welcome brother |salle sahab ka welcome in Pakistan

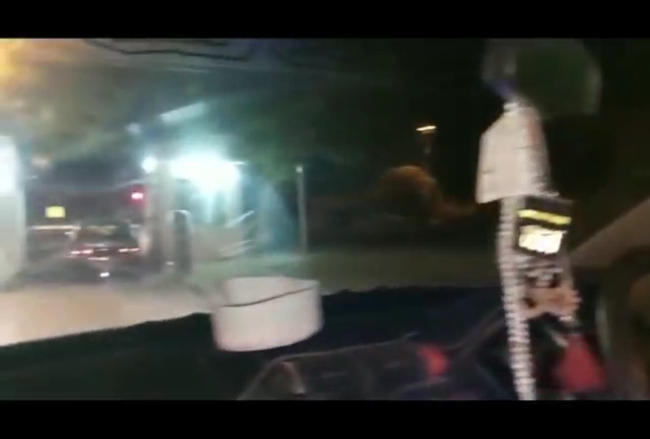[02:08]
We are leaving the airport. We are leaving the airport.